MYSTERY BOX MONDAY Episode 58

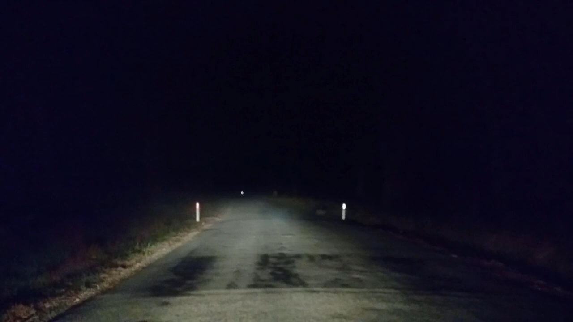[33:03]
watch out fellas I'm coming through come on buddy off the road